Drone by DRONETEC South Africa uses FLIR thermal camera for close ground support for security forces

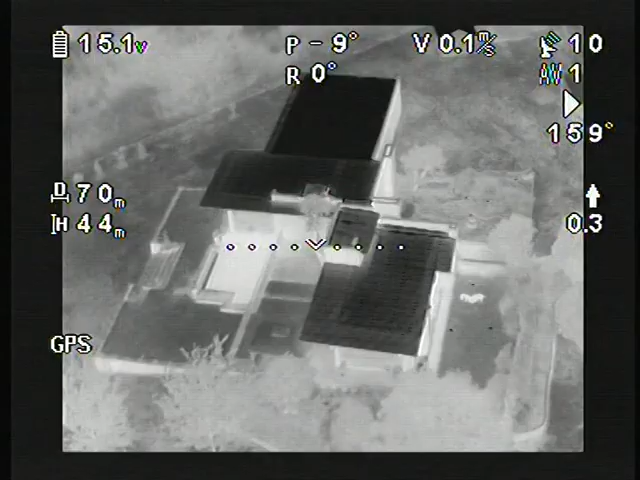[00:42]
Switching to thermal imagery shows the enhanced visibility the system offers.
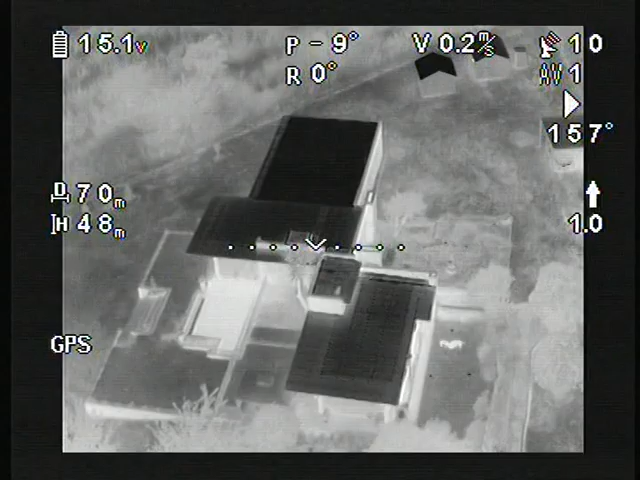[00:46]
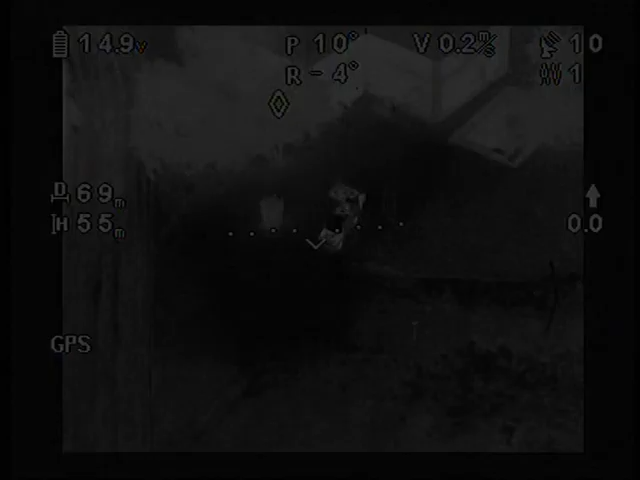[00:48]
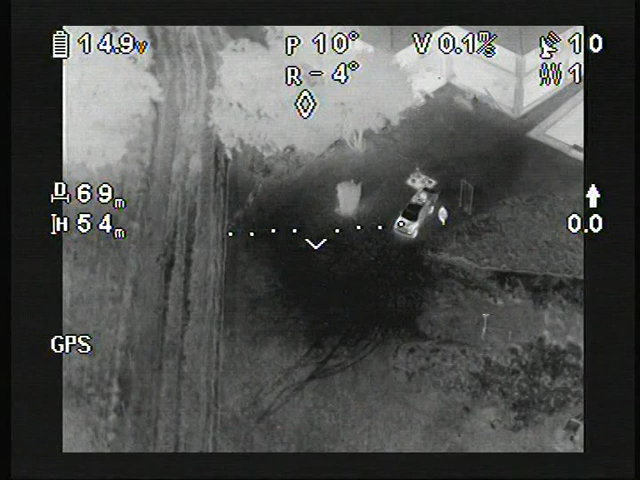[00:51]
Here, a vehicle with two occupants is observed at an altitude of 54 meters in a 15 km an hour wind.
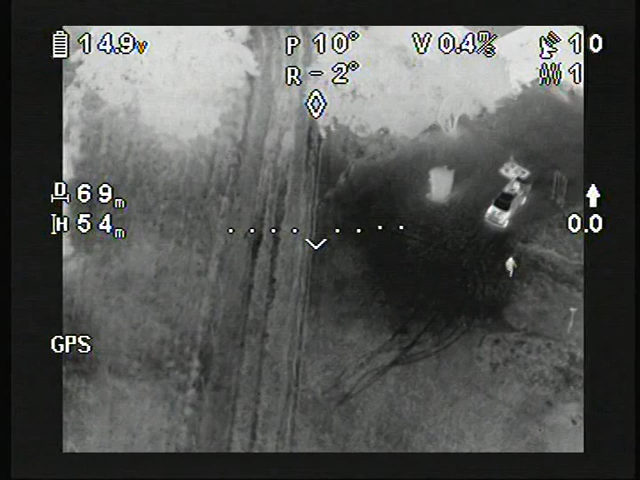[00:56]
Using the camera's grey spectrum, where white indicates a hot body,
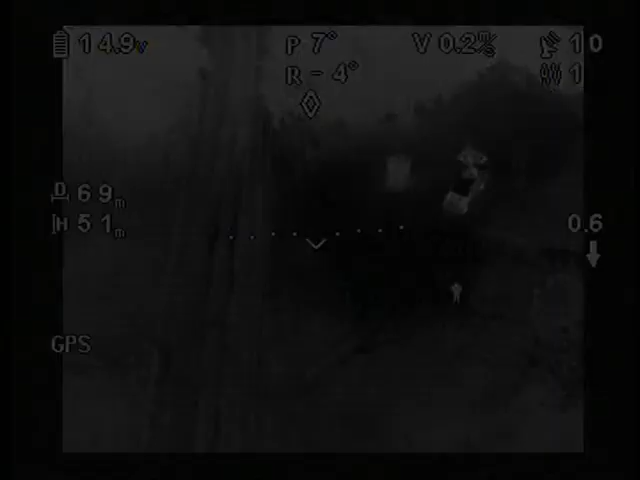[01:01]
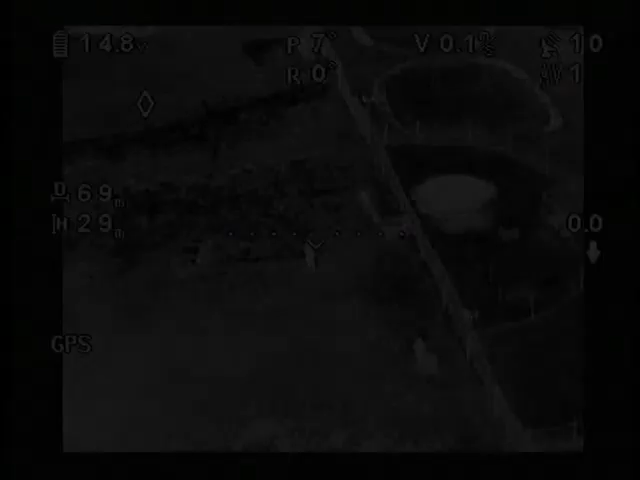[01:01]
a subject can easily be tracked as he moves across a field.
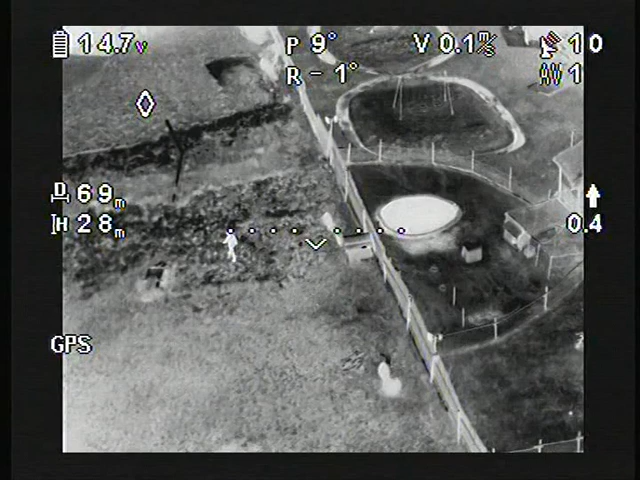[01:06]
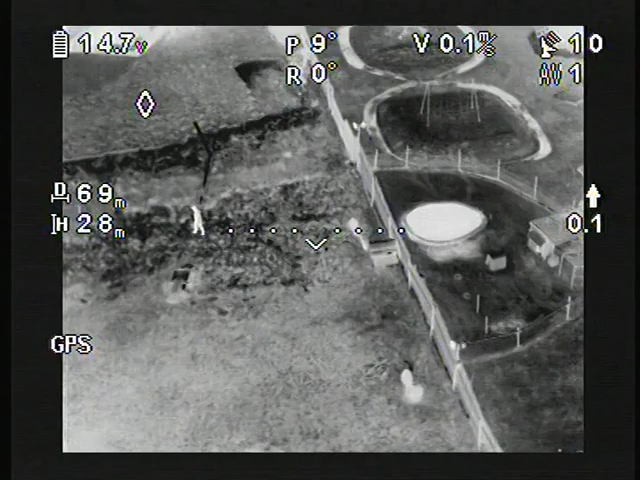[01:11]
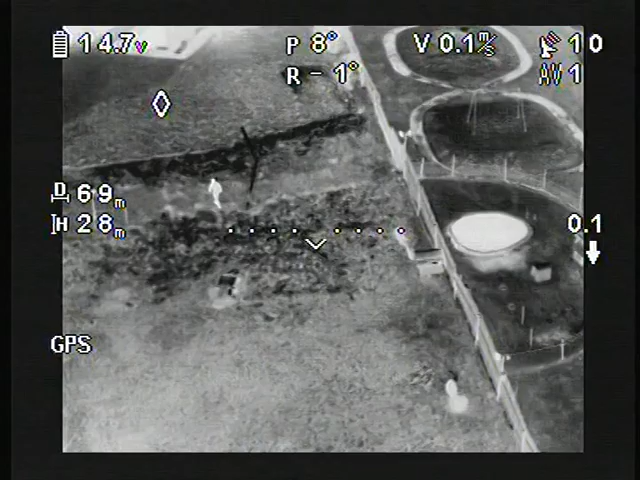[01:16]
Notice the lamppost in the center of this image.
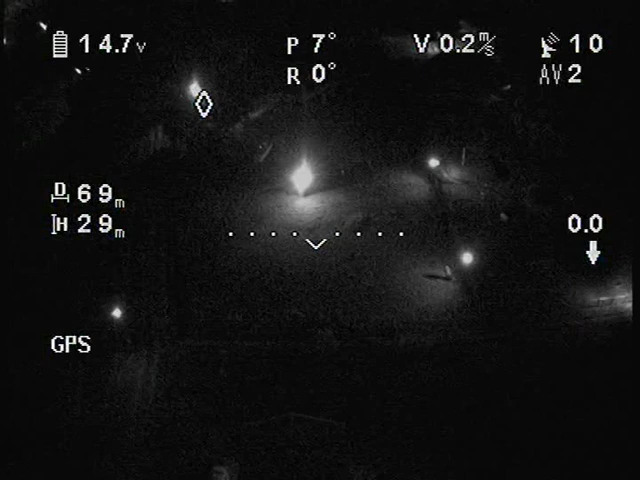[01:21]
When we compare the scene in the visible spectrum, it is obvious how well the thermal imagery is able to remove the interference that the bright light creates. The subject is rendered invisible by the blinding lights.
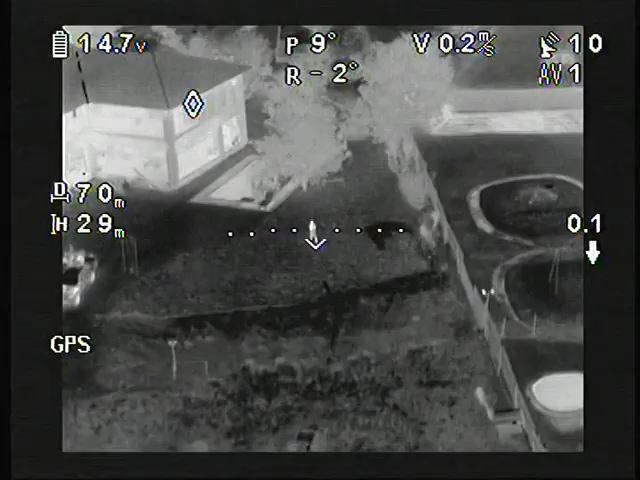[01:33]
However, thermal imaging easily penetrates this hazard. The CGS package includes a switchable spotlight.
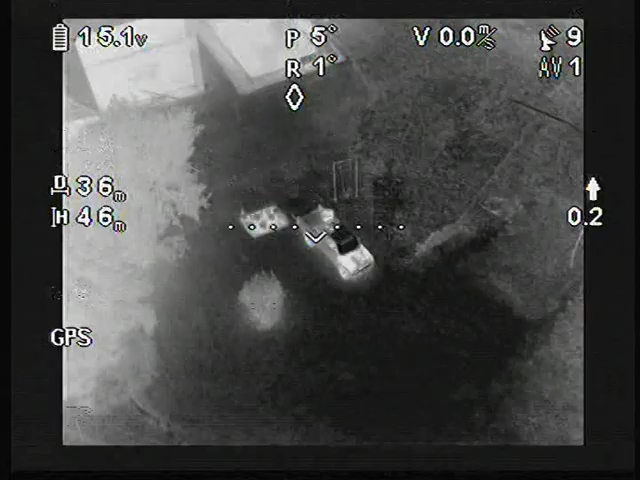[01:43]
This is chiefly used to illuminate the subject for the benefit of ground forces,
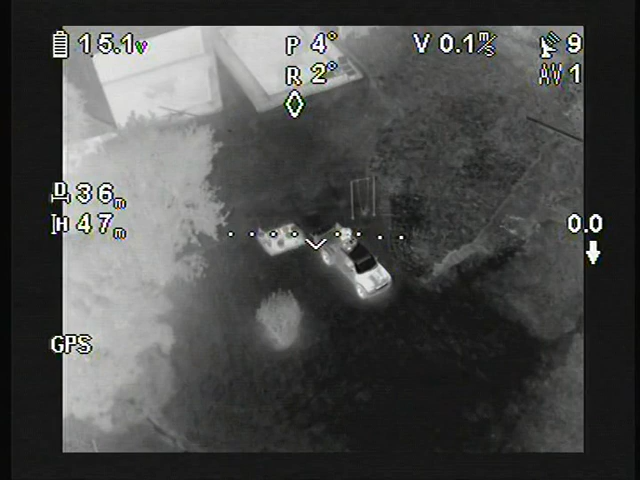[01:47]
and this then allows them to be guided to where the drone operator is focused on a specific subject.
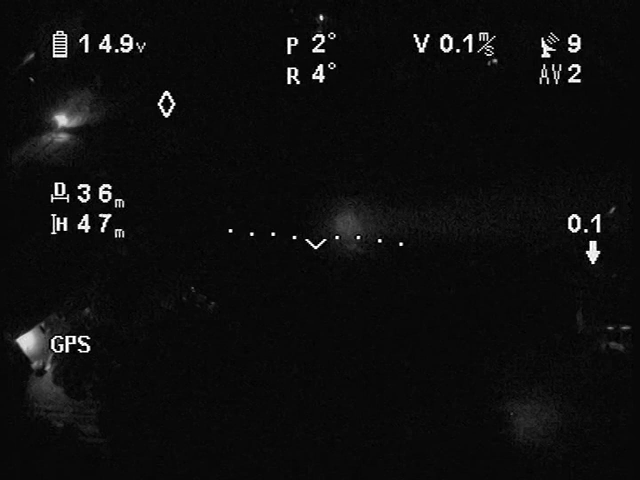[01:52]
The close ground support system is intended to be used in virtually any weather conditions, and even strong winds where the operator is able to
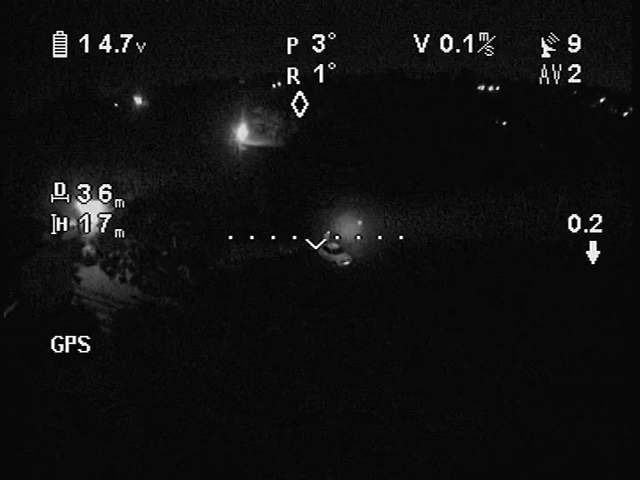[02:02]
inform ground forces of a changing situation from his aerial vantage point. The video recorded in this demonstration was done so after it was transmitted to
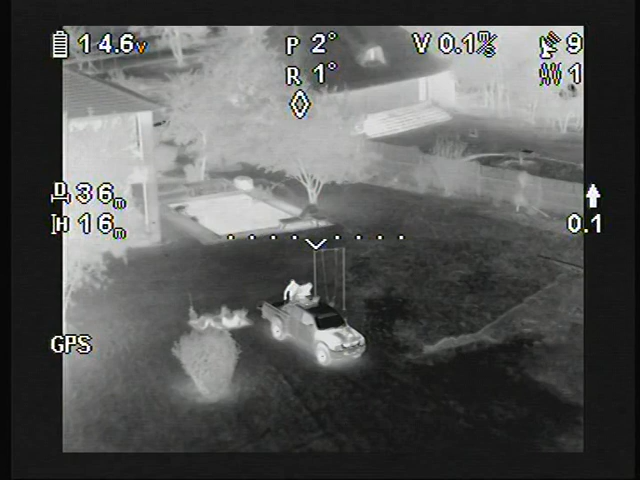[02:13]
the ground in order to give a true representation of what an operator will actually see.
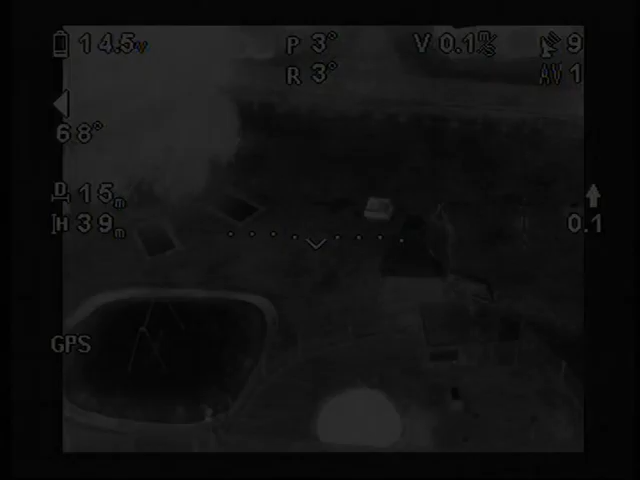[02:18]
This sequence shows a completely dark environment where a children's swing and a playground are visible.
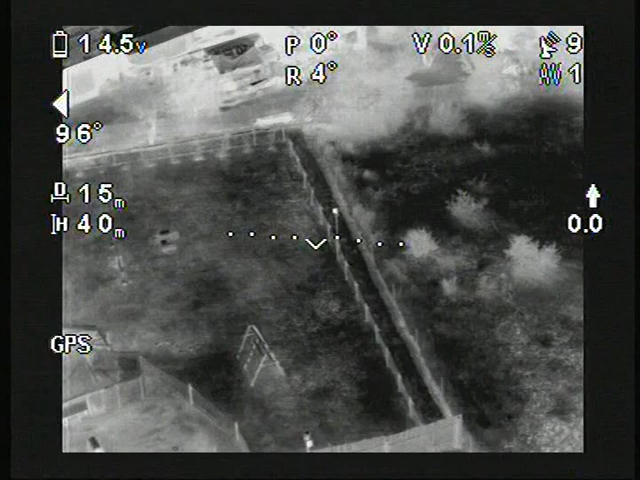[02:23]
The drone remains stationary but pans clockwise.
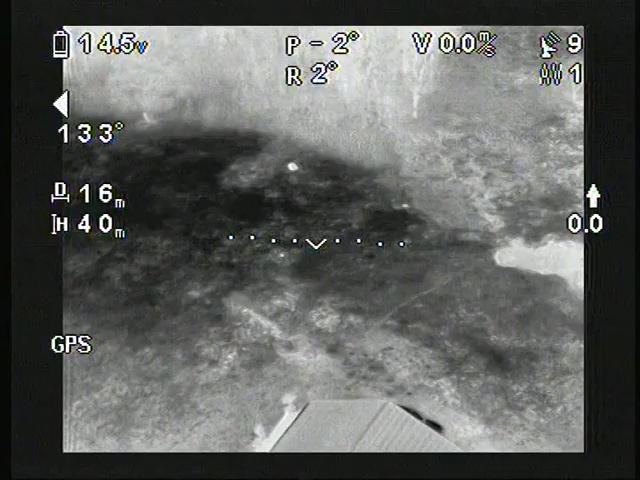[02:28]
The velocity is 0.1 meter per second and is shown at the top of the screen.
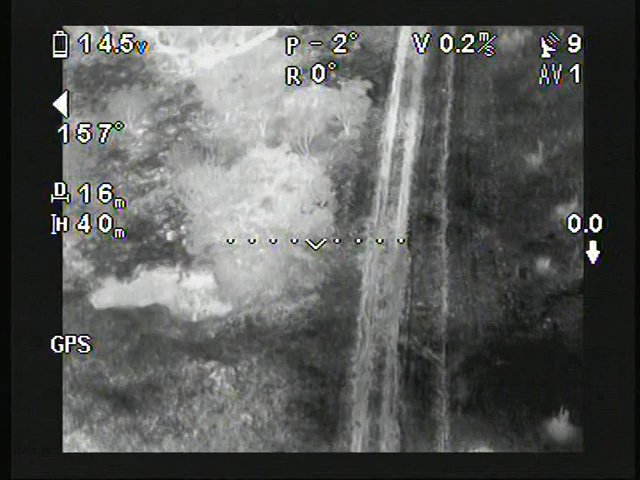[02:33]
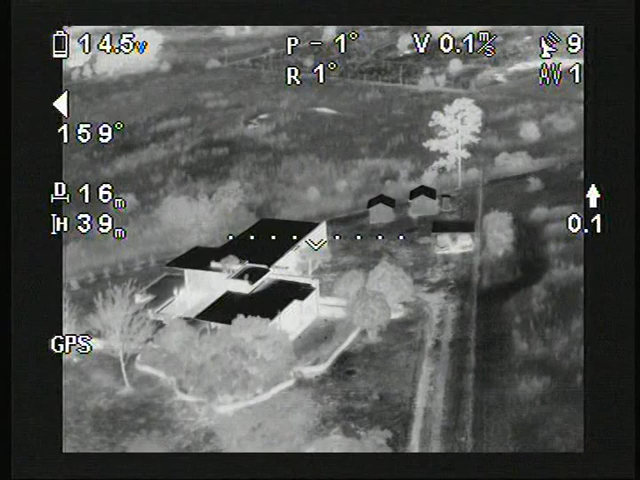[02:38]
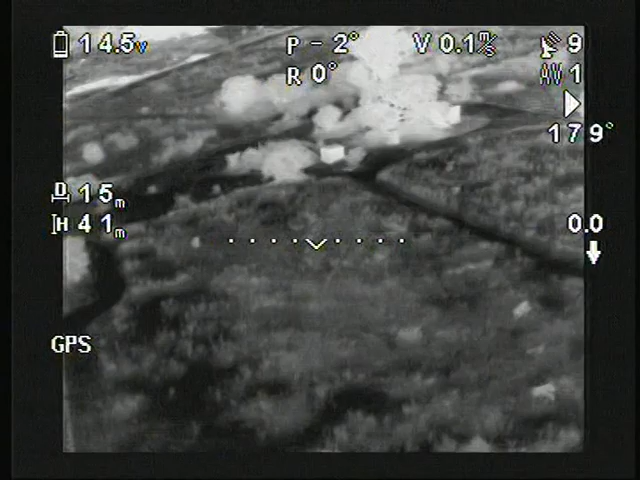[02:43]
At this point, we return to the standard camera in order to demonstrate how poorly illuminated this area actually is.